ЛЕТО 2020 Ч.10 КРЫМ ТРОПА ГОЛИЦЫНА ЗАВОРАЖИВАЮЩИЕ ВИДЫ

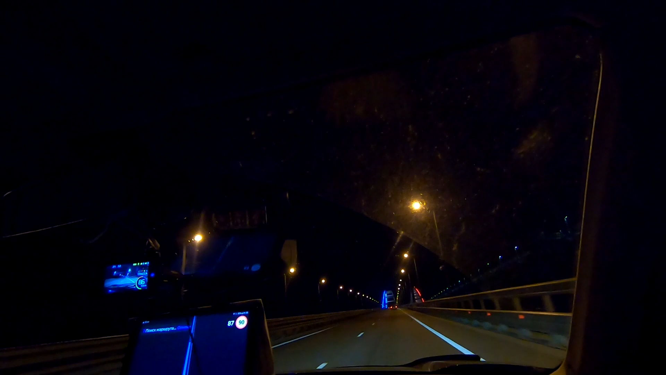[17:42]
Заснимем Крымский мост ночью. Со стороны железнодорожного моста он красный. Со стороны автомобильного моста он синий.
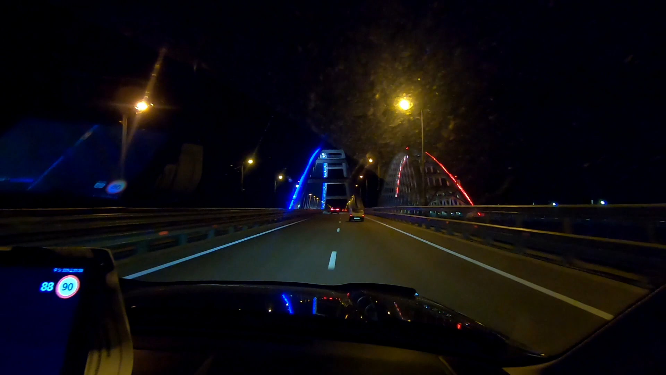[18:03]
Крымский мост. Угу диапазон К. Смотри, кажется, что он весь ровный моста. На самом деле, вообще-то весь не скидывается.